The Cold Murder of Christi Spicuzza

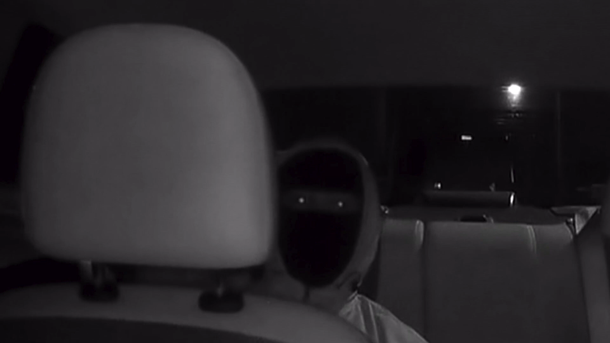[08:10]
His hood is up, and he's wearing an all-black face mask that covers all but his glowing eyes. He sits still, only muttering a word or two.
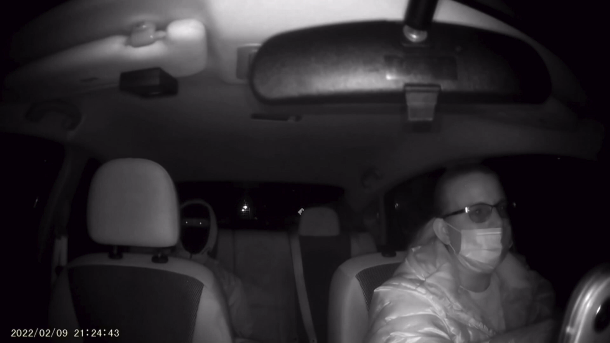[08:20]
10 minutes into the ride, Spakusa cheerfully asks, did you have a good day today? He mumbles, and Spakusa says, that's good. 18 minutes into the ride, police say crew inches to the middle of the backseat, and then pulls out a gun, grabs Spakusa's ponytail, and presses the pistol to the back of her head. What are you doing? This is a gun. Keep driving. No, it's not. Stop. Come on, man. I got a family. What are you doing? I got a family, too. Now drive. What are you doing? Drive. Please stop. Drive the car, miss. I have four kids.